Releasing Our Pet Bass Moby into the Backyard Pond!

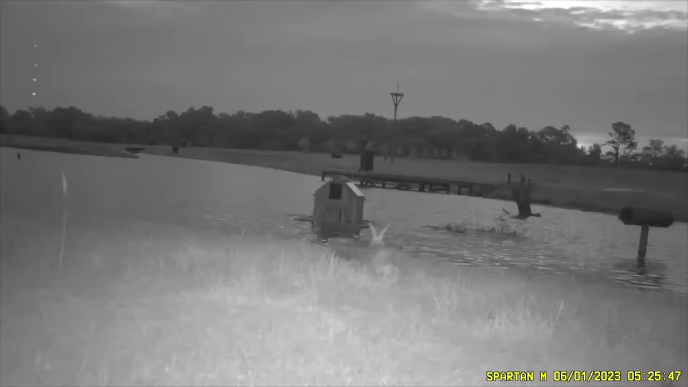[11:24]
last week I installed what I call the duck feeder cam because now that all of our baby ducks have grown up and have moved over to the pond we're still feeding them right here on the bank so let's see what stopped by to eat some
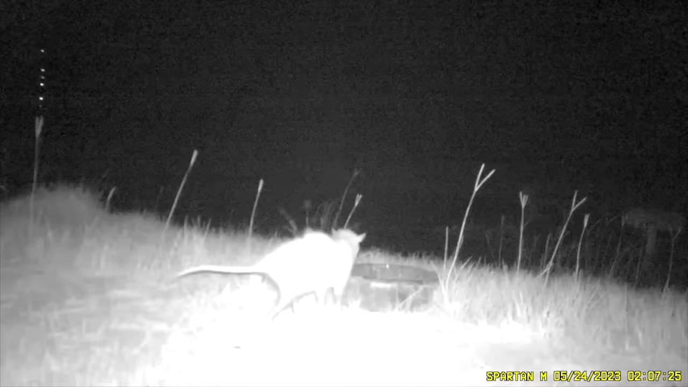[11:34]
of the duck food the possum that we call george jones and
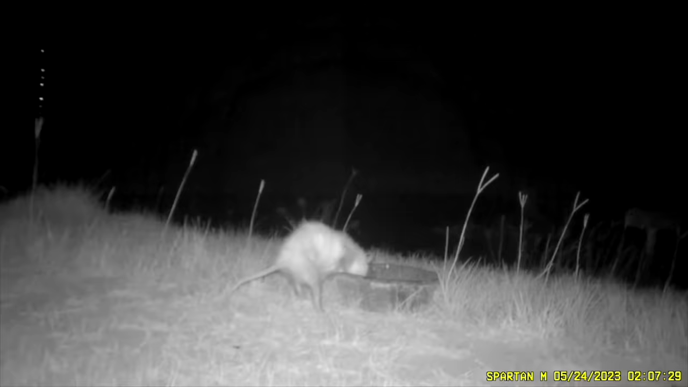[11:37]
at first I couldn't tell if this was the eagle or a buzzard but when he popped that red head up it was easy to spot him and a little bunny rabbit
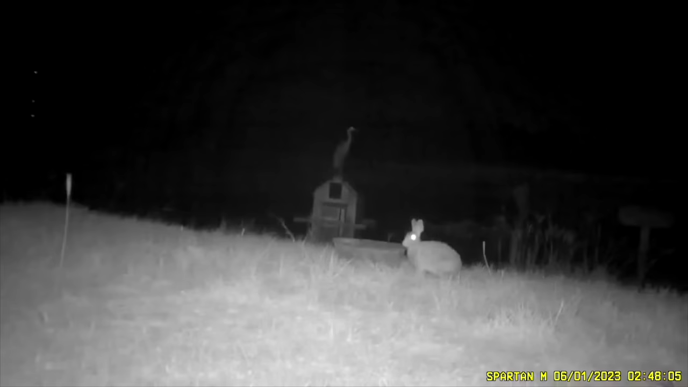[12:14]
you never know what you're gonna see out in the wild the heron sitting on top of the duck house
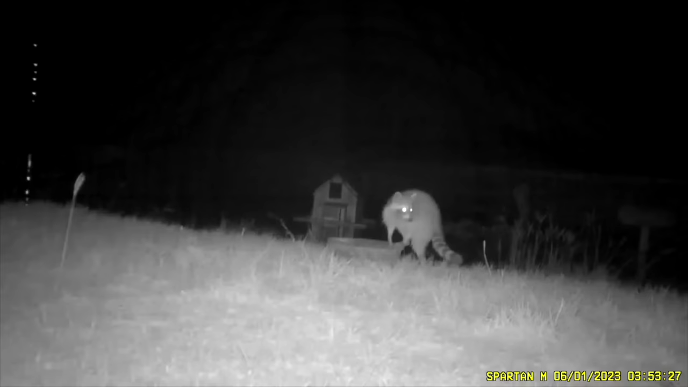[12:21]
and the bandit raccoon eating some of that duck food but